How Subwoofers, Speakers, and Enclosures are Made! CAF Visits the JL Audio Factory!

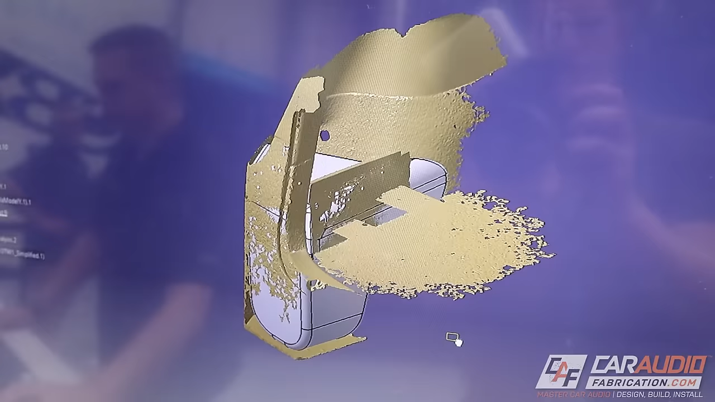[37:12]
So it's, uh, it's a laser scanner, uh, bring that into CAD as an STL file and then best fit some surfaces to get our build envelope.
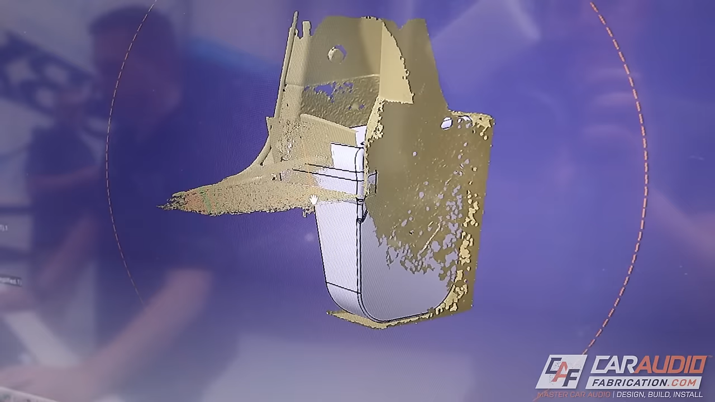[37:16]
Okay. And that'll determine how much airspace we have to work with, which sometimes will dictate the woofer choice.